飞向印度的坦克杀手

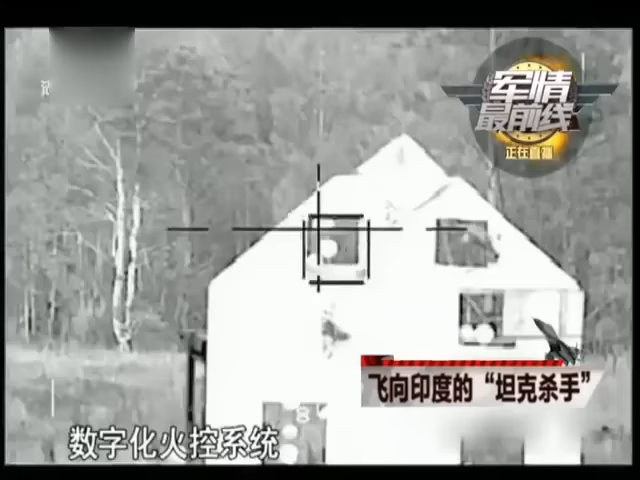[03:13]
字化火控系统具备行进间打击活动目标的能力